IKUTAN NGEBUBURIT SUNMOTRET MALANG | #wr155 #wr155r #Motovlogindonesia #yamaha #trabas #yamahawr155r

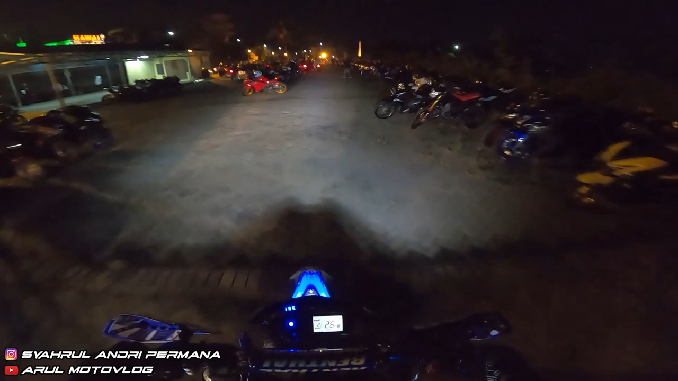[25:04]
Kita lewat Cangkar. First time lewat Cangkar tengah malam, apa tengah malam lagi? Malam-malam maksudnya. First time, pertama kalinya. Kemarin mah enggak nyampe malam sih.
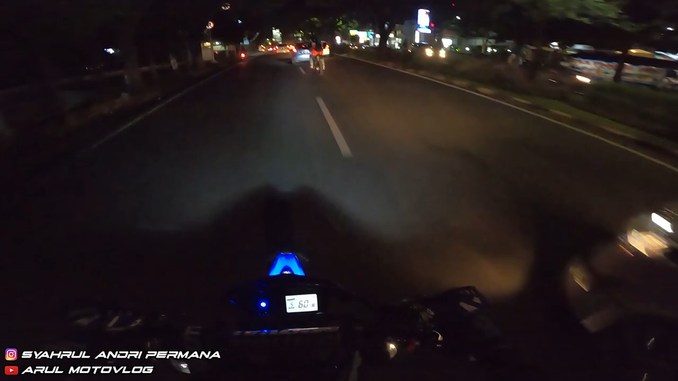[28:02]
Kirain tadi baris-baris apa yang berjejer-jejer di pinggir jalan tuh, kirain karena ada razia gitu, makanya berhenti.
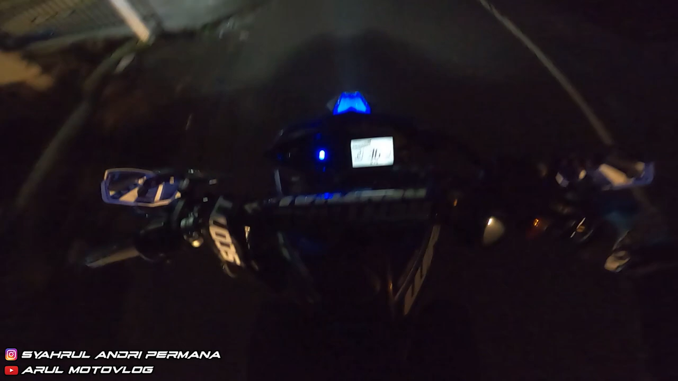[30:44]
Anjir, kabut nih mah gak kelihatan apa-apa. Tuh.
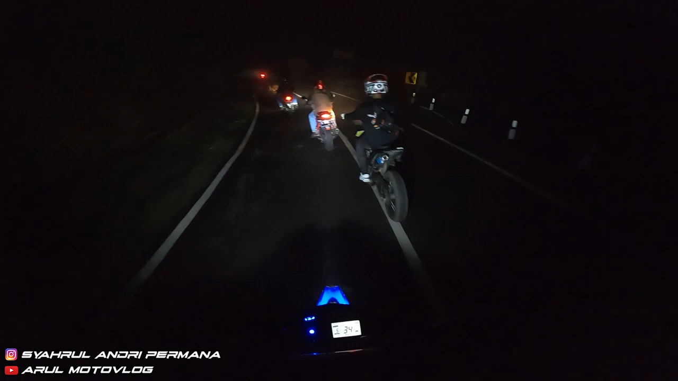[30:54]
Kabut. Kabut kayak gini kalau pakai lampu putih tuh nggak kelihatan apa-apa. Harus lampu kuning enaknya. Nah, kalau lampu kuning bisa nembus kabut. Lampu putih mana bisa? Orang kabutnya warna putih, lampunya warna putih. Gimana mau nembus kabut aja? Nembus. Tuh, kafe daerah Cangar. Iya, kafe kayaknya ini mah. kafe apa bukan?
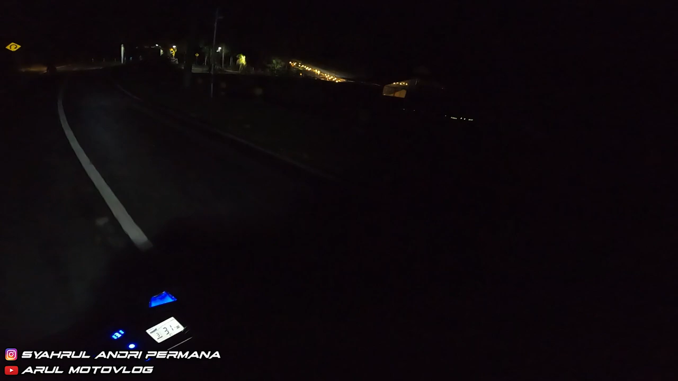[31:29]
Tapi kok kosong sih? Sepi.
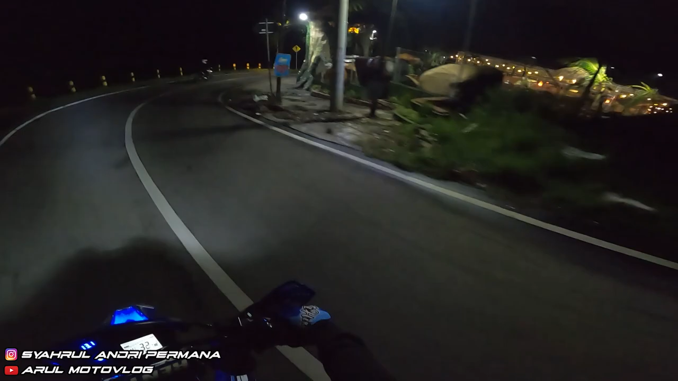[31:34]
Oh, lagi sepi berarti.
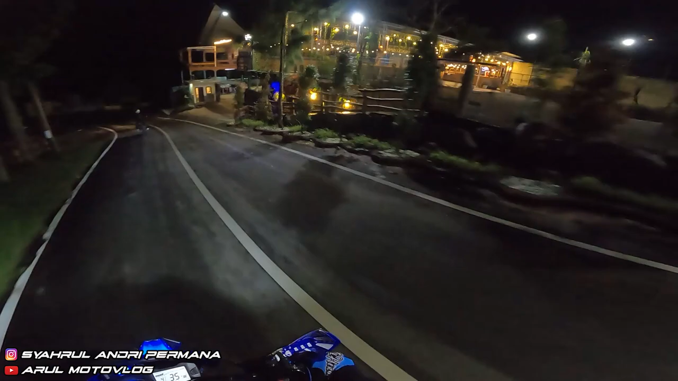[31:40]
Ini kafe dari atas kelihatan menyala. Dan kita mulai masuk Cangar. Basah lagi.
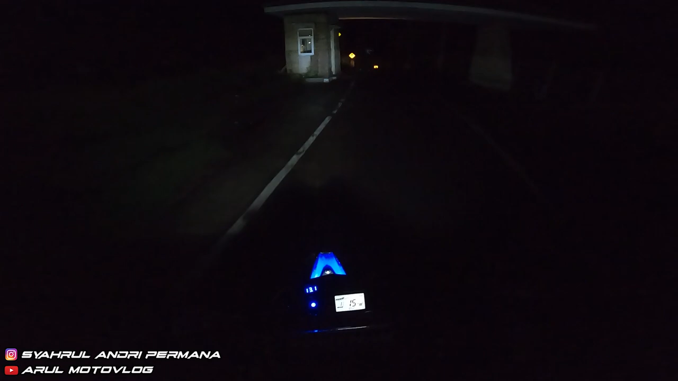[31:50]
Iya, di bawah enggak? Di depan. Iya, Cangar. Aduh. Gelapnya enggak ada pencahayaan sama sekali di sini mah. Enggak ada lampu jalan, biar satu juga. Jadi ya pencahayaan dari lampu motor. Kiri kanan.